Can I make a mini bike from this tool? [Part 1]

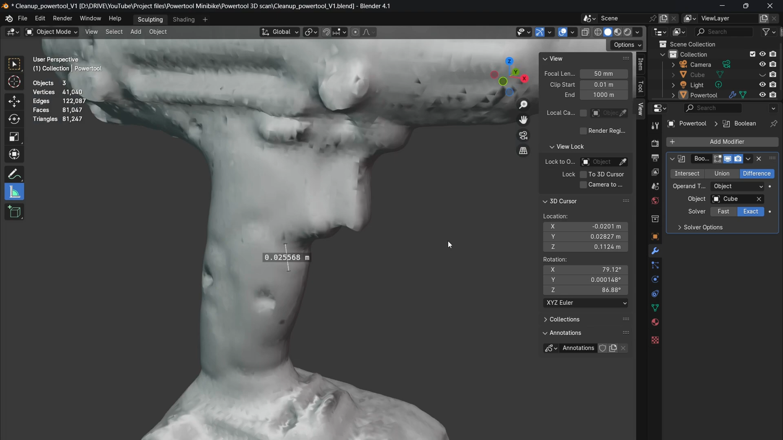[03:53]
Therefore I'm measuring a reference point in the 3D file and in real life.